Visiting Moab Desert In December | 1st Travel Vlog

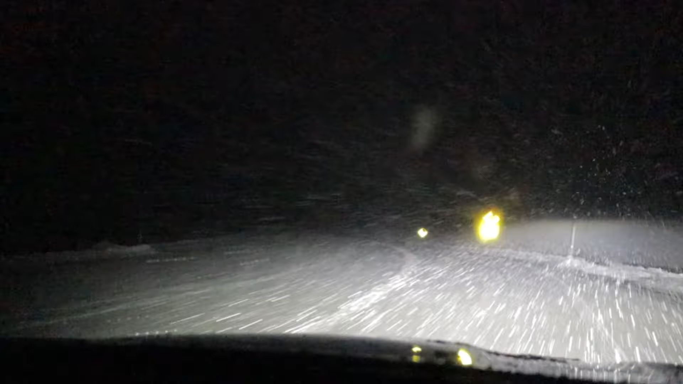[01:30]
This was a drive from Colorado to Utah, and as you can see, the visibility, I only could see like 2 to maybe 3 feet ahead of me. It was a 3-hour drive that ended up taking over 6 hours, and by far one of the craziest drives I've ever had my whole life so far. I would not recommend doing this again, and I don't want to go through this again.